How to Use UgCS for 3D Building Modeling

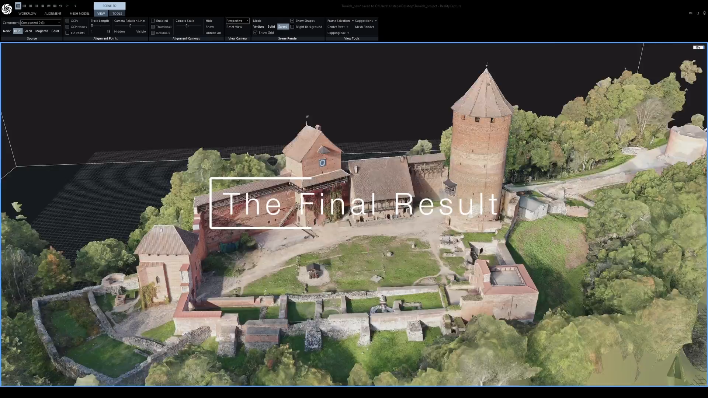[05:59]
to get a good 3d model it is important that you capture as much details of the object as possible
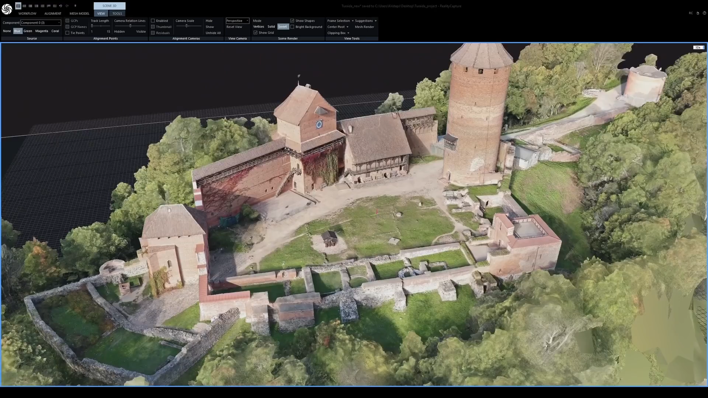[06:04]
in our case this includes three surveys above the site with the camera set at 90
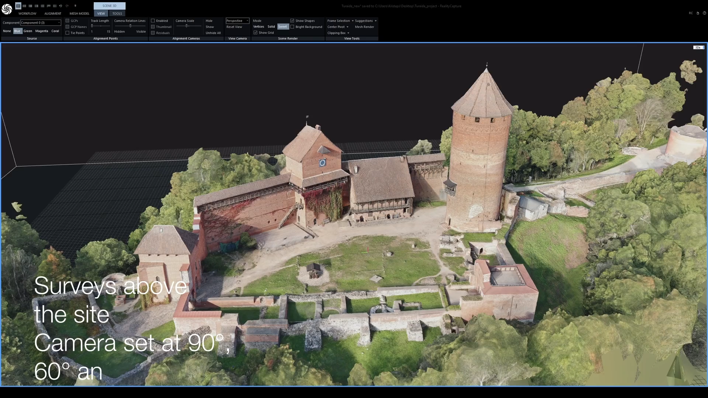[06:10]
60 and 30 degrees respectively perimeter around the area and facade inspections
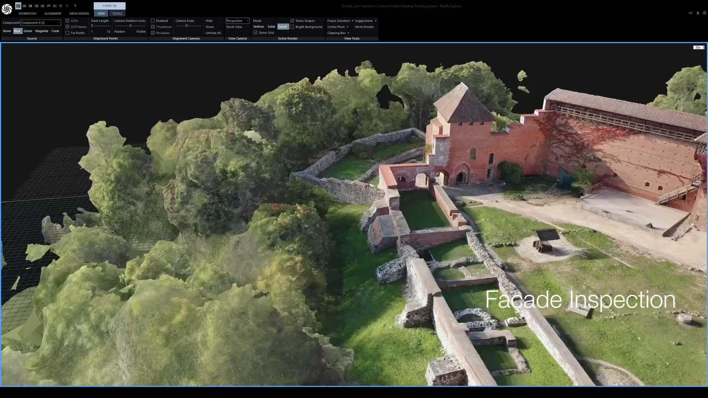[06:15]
where possible in this specific case we used multiple circle missions around the tower
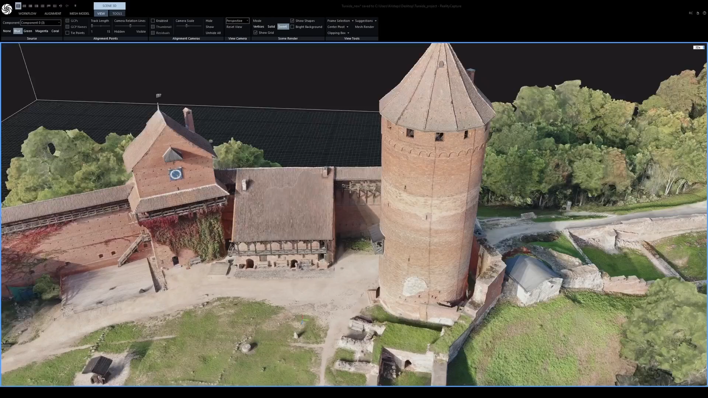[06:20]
and the facade scan allowing us to capture the details in the inner courtyard so i hope this video was